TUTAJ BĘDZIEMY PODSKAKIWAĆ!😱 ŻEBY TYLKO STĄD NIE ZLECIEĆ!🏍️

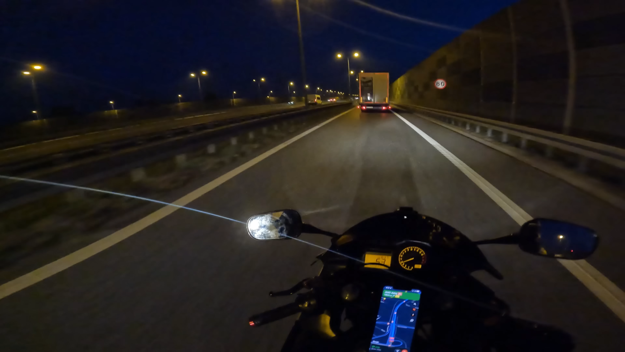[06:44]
Nie pojedziemy szybko. Co z tego, jak to jest, że to jest autostrada, jak droga jest taka do dupy. No. 14 km tylko, także spoko. Ogarniemy to. O kurde. Już widzę, jak ten tir podskakuje. Ja tego tira to wyprzedzę może. No dobra, auto jedzie. Zasłaniam ci? Nie, miałem źle ustawione, wiesz?
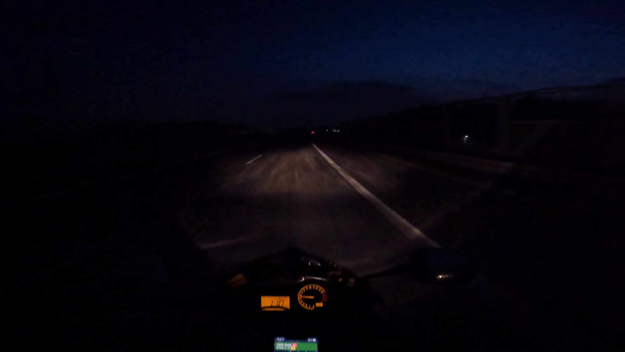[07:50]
Fajnie tak światła podskakują. Jak na rollercoasterze. No. Nowe doświadczenie. Bo wiesz, autem to co innego niż na motocyklu. No tak, zupełnie inaczej. Zawsze jak masz cztery koła, to jest lepiej. No. Nie wiem, kiedy to się tu kończy, czy to się kończy w ogóle tu. Chyba jeszcze nie, znaku nie było. Ale te hopki? No.
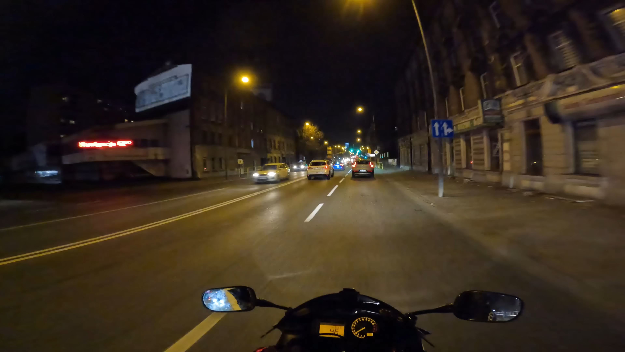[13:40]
W prawo. Gdzie w prawo? Tutaj? No. Troszkę inną drogą cię prowadzę.
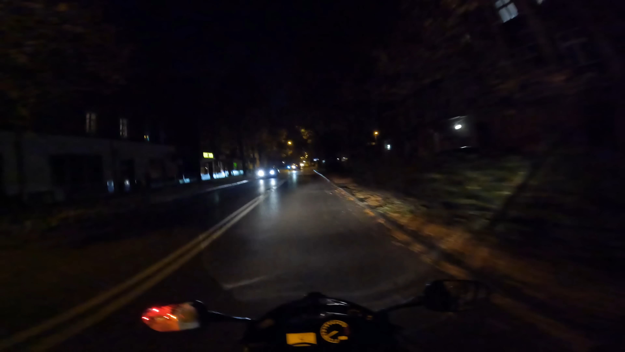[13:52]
A zdenerwowałem się ostatnio, bo dodałem film na TikToka. No. I zrobił się z niego taki porządny viral, bo w ciągu kilku godzin miałem 1 000 000 wyświetleń. I zaczęli ludzie... tam się ogólnie dyskusja jedna wielka zrobiła, jedni na drugich. No tak zdania były podzielone. Ale TikTok się zaczynał od tego momentu, jak zacząłem wyprzedzać samochody, które stają w korku.
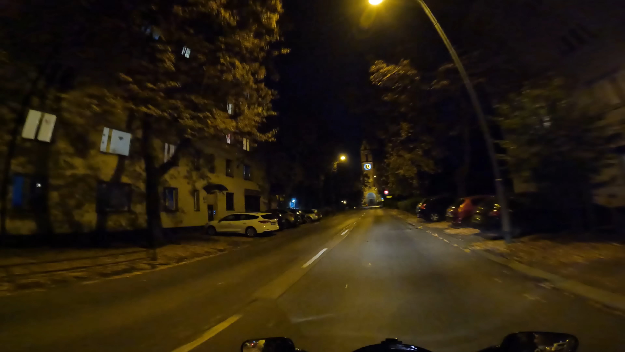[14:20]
Mimo tego, że... Jedź tak, jak ci prowadzi. Dobra.
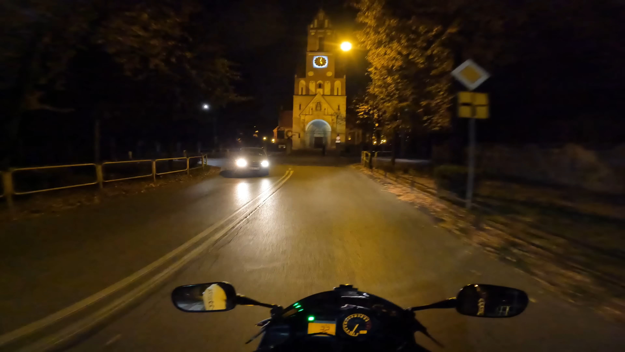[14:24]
Samochody stały na światłach. Ja to widziałam. Była podwójna ciągła.
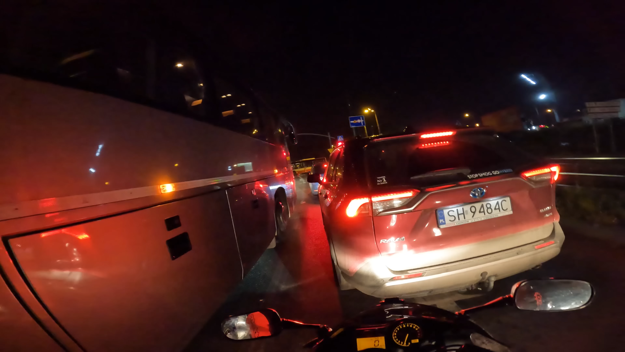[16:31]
I ludzie, spoko jest teraz, nie? No, ale też jesteśmy już w mieście, nie? No, to też. Kurde, ale ty będziesz teraz wracał, nie? No, ale też pojadę sobie przez te miasta. Chociaż i tak będę musiał jechać trochę przez lasy. No, ale to już tam pod koniec, dam radę. O kurde, jaki to jest ruch! No. Co tu się dzieje?
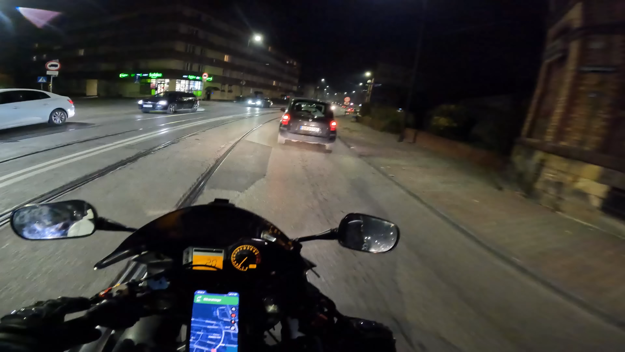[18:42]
No w tym sezonie nawet dużo jeździłem. O, tu w prawo. Hopka tu będzie. No wiem. Nawet dwie. A ja je sobie ominę. Chyba oślepisz ludzi. Nie. A, tak. Bo tu idzie pan.